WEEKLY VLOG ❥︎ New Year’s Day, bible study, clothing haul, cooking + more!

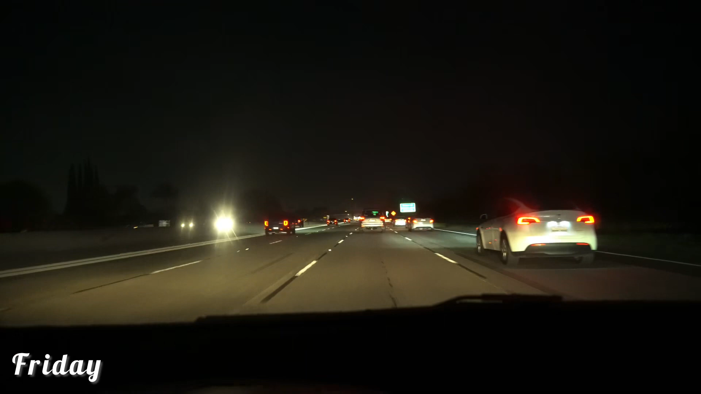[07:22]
So it's finally Friday, and my man and I decided to have some veggie grill. So you can see us just driving over there. And basically, that's going to be the end of the vlog, y'all.